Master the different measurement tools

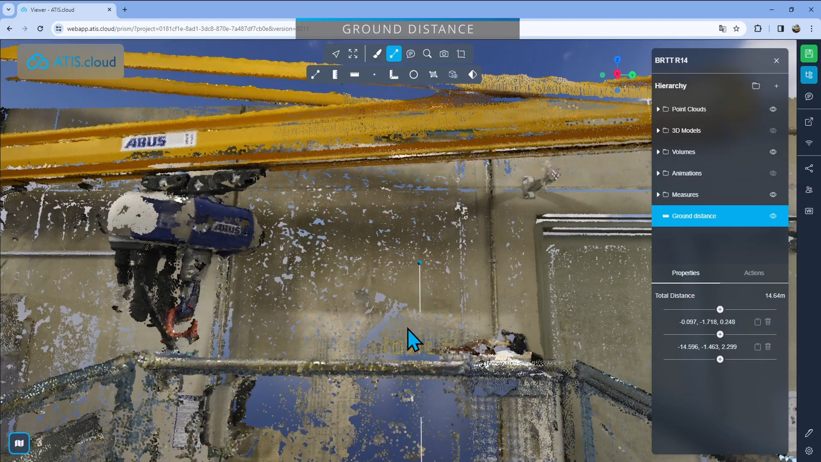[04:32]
Right click to stop it. And here you can see an actual ground distance. So it's 14.5 meters.
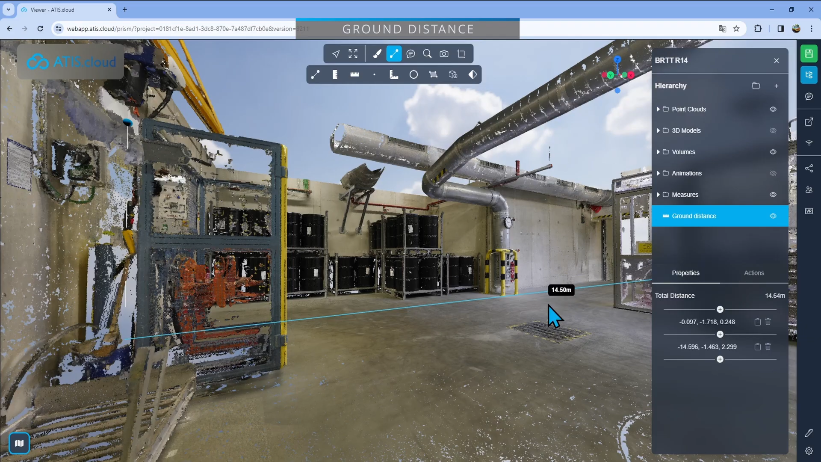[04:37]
To show you an example, let's go back out there and drop a regular distance in the same spot.
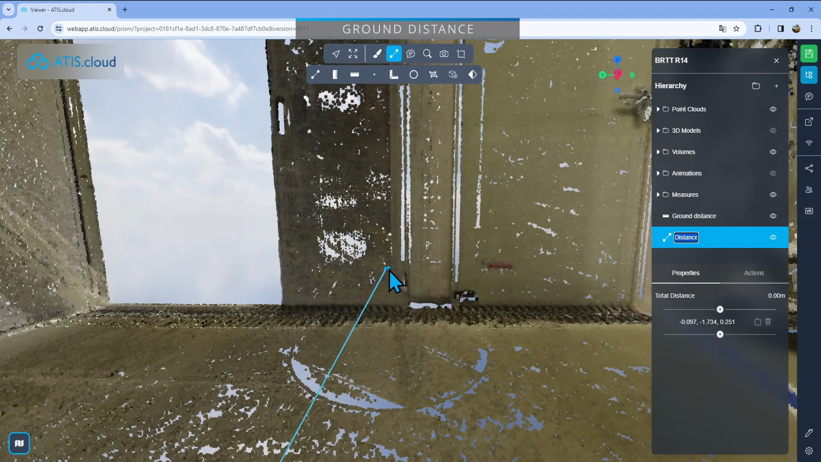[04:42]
I'm going to do the same thing and get out there and I'll drop a regular distance up there as well.
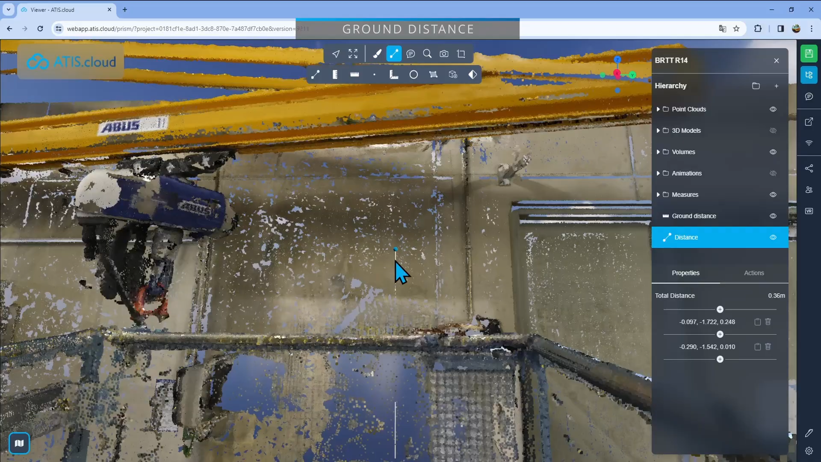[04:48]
Right click to stop it. And we'll see the difference between the two of those. You can see here the ground distance as it doesn't take into account the z-axis is 14.5 meters, as we said, and the other one is 14.65. As it is tilted, it is obviously a little bit longer.
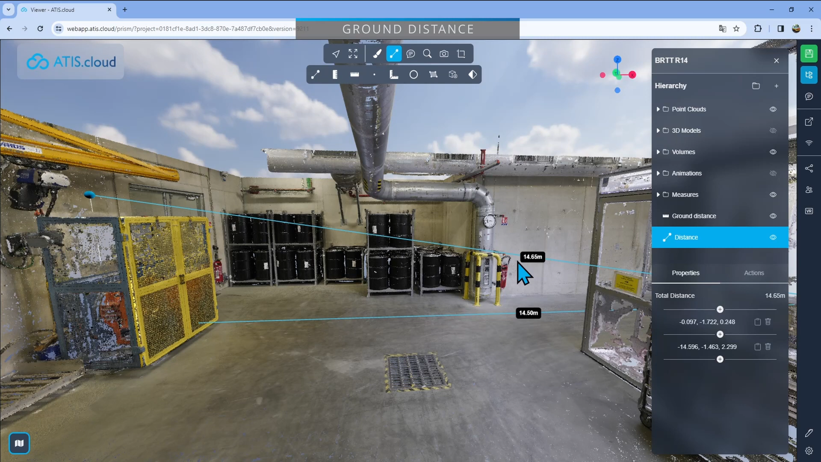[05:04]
And so if you want to be precise, the ground distance is the way to go when you're trying to get only horizontal distances. The next tool is going to be pretty easy to show you. It's just a simple point taking measurement. So I'll just go here, click on the dots and drop it anywhere I want.
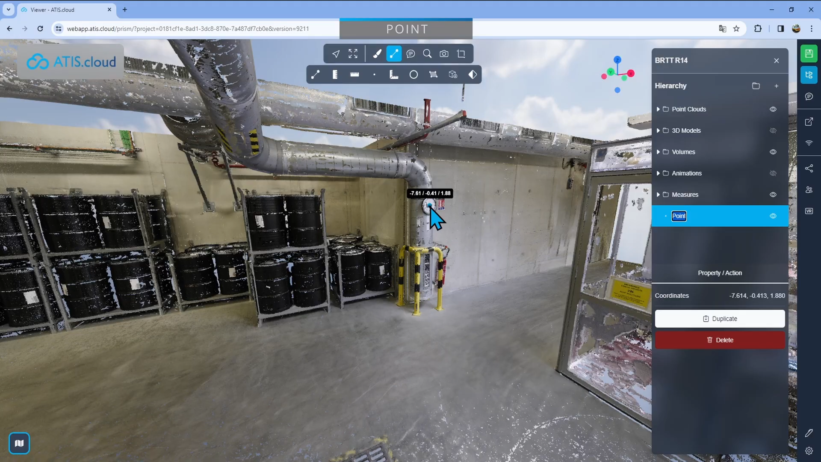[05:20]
So here I'll just drop it on the clock and they'll give me the position of that specific point I selected.
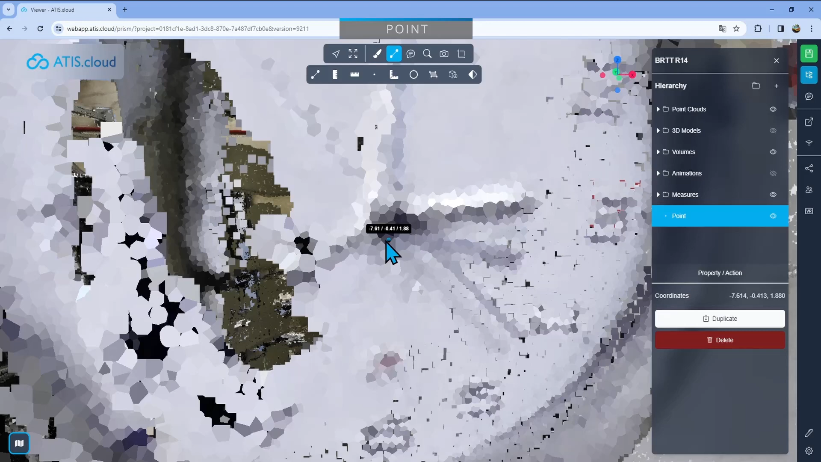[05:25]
So here's minus 7, minus 0, and then 1. My project here is not georeferenced.
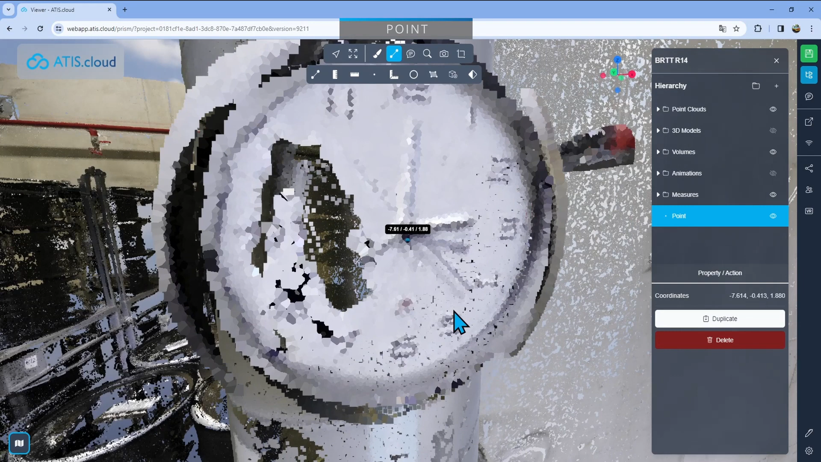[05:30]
So I have a distance according to the original position of the project. Now, if my project was georeferenced, I would have a high number because obviously it's georeferenced.
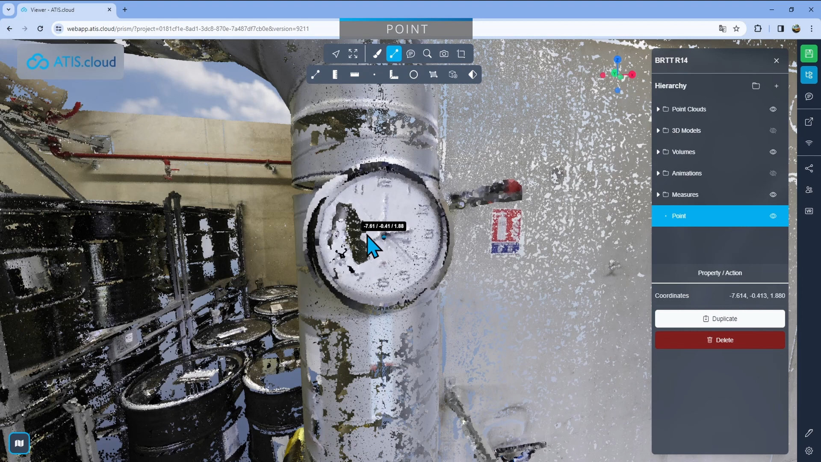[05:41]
I would have my x, y, z according to that georeferencement. The next tool is the angle measurement tool. So that one will allow you to drop three points.
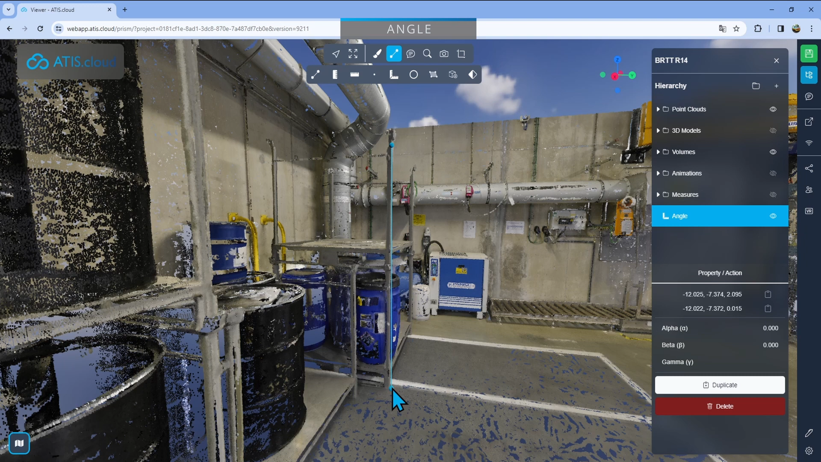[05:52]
So here, for example, I'll drop one here, second one here, and then a third one here. And then I'll just move them to try to be perfectly aligned with the post right here and try to see if that whole support is bent or if it's sitting perfectly upright.
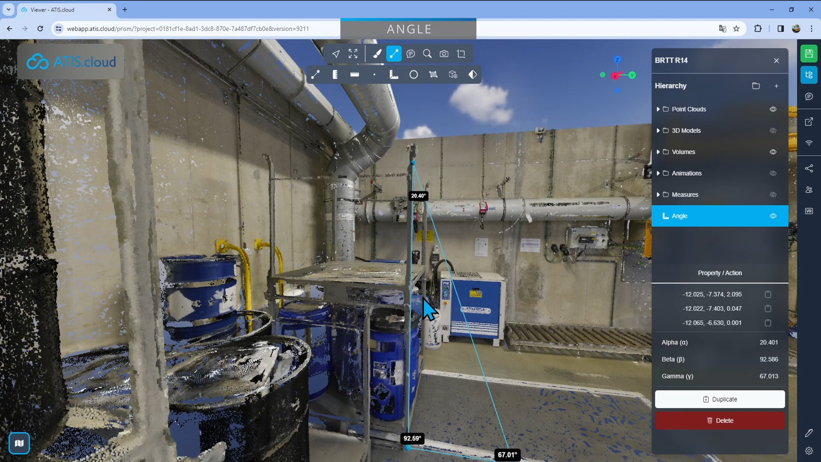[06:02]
So here I've placed it correctly and you can see it's almost perfect. We have a 90.27 degrees, which is almost perfect.
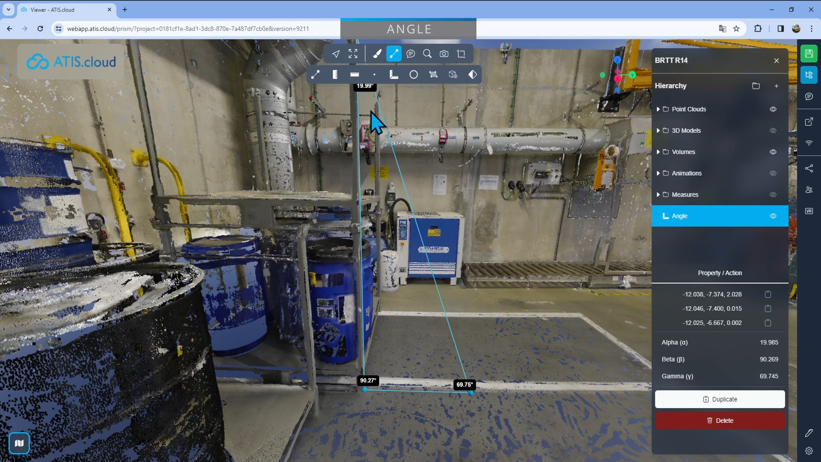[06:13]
It's just bent a little bit backwards, but that's, that's definitely okay in that case. Then we have the circles that is basically going to allow you to drop down three points as well. So I'll just go one, two, three, that just dropped down a circle.
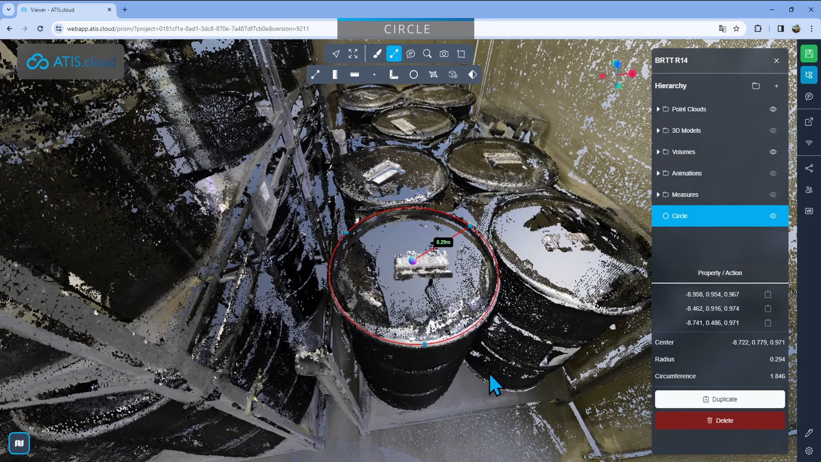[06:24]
So now I have the radius of that circle right here, 0.29 meters. I can also find it right here. I also have the circumference and the position of the center.
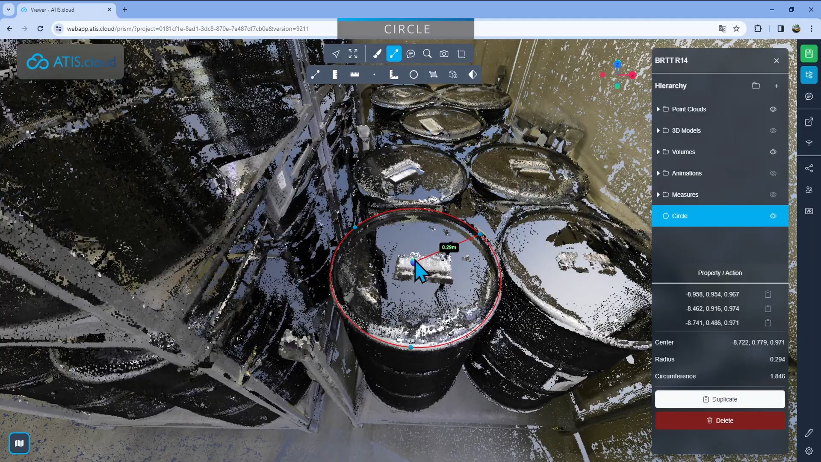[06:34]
So that's the color dot right here in the middle. As for all the others,
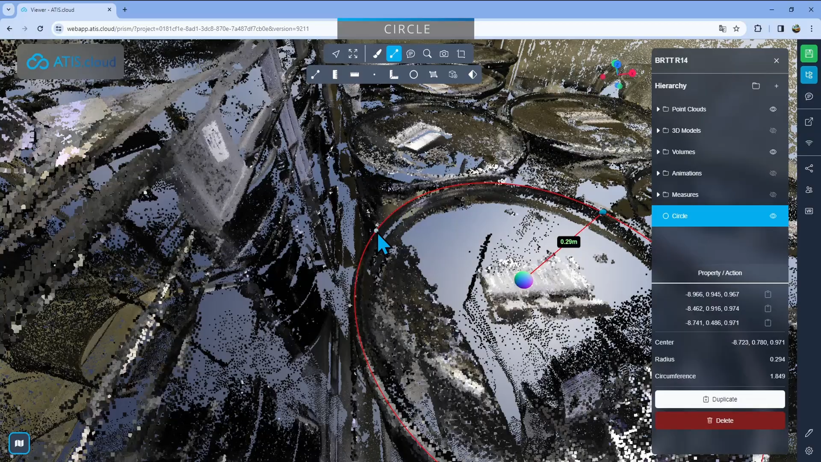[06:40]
I can move it and tweak it just a little bit if I want to be perfectly on the edges of the barrel and not on the inside as them right now.
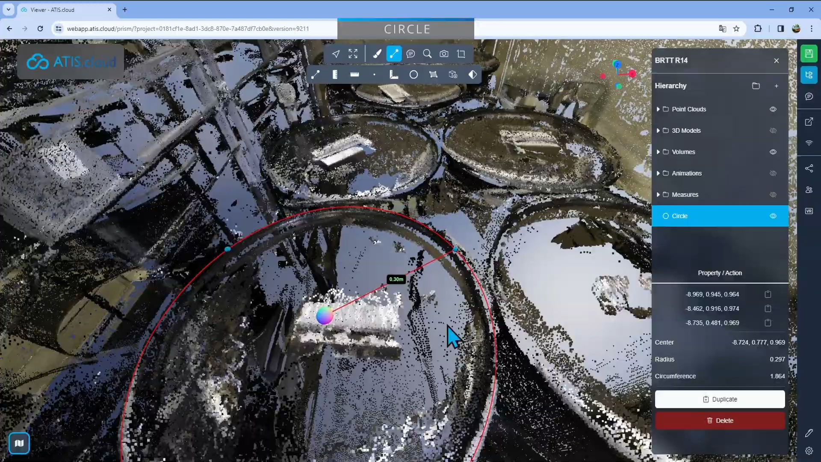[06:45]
There, that seems way better. The two next measurements are pretty similar in the same way that the distance and ground distance were similar. The first one is going to be the area measurement tool allowing you to get a floor surface. The second one is going to be a plan area allowing you to get surface that might not be ground distances that might be tilted. So for example, tilted roofs or walls. Before showing you the first one, I'm just going to go right here into the display settings and switch
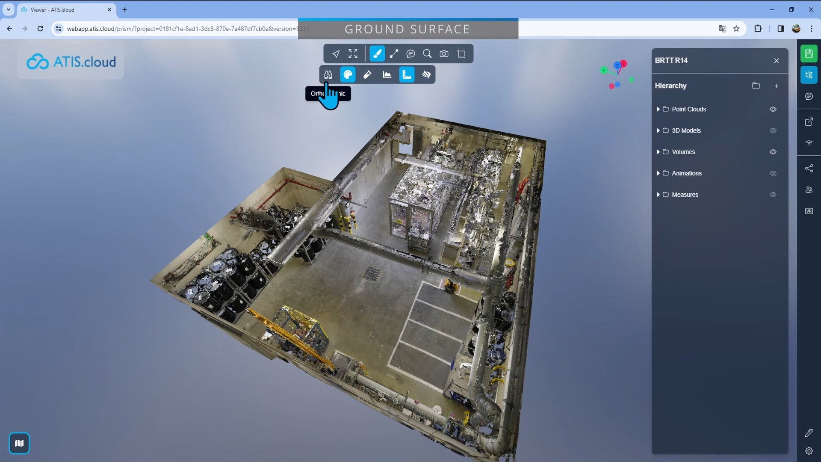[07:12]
to orthographic mode just like that and I'll get myself on the top. What they'll allow me to do is when I drop down the surface area, be sure that I'm exactly where I need to be on the edges right here.
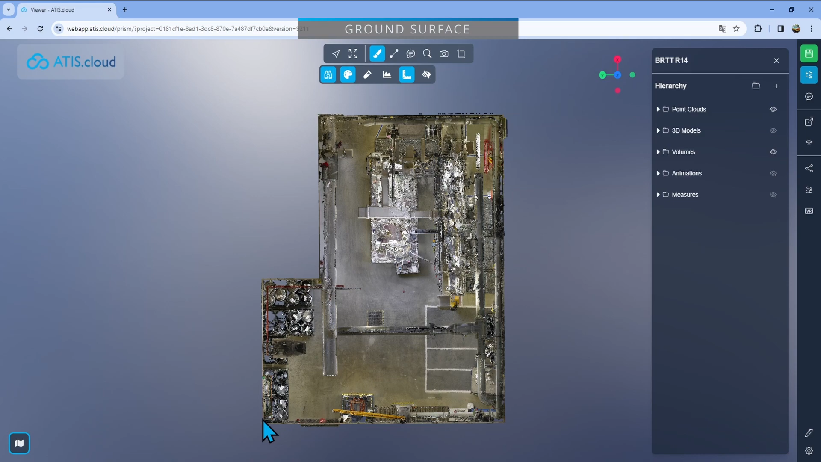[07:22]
I'll just switch back, select the area and then I'll zoom in again.
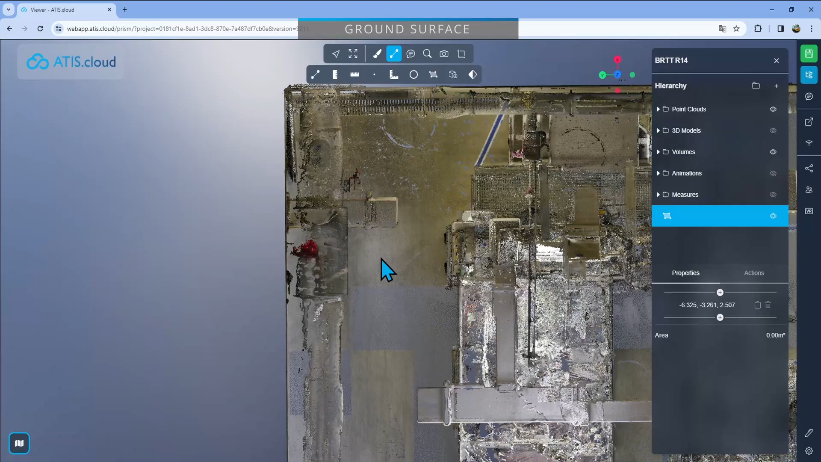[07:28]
I can use the space bar. Don't forget about this. Place it as perfectly as I can right here, move out there and place them all.
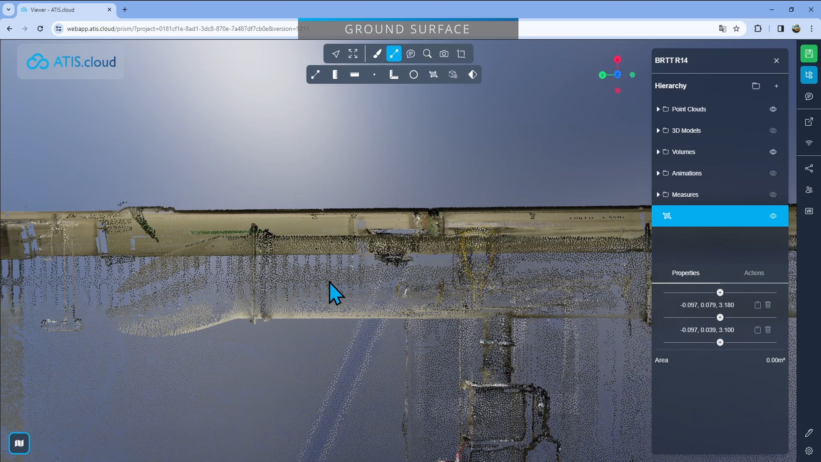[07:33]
Right, so now I have dropped them all and some edges I had to drop two points just to make sure that was perfectly aligned with each wall.
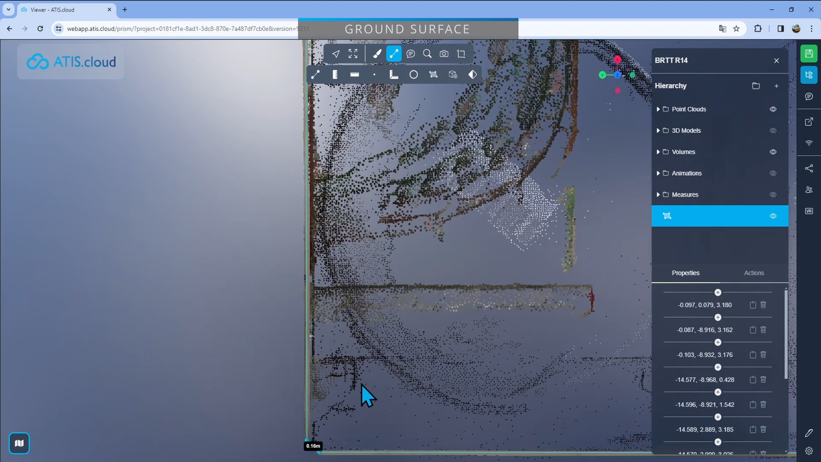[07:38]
So I just did that and now I have the whole area which is 150 square meters.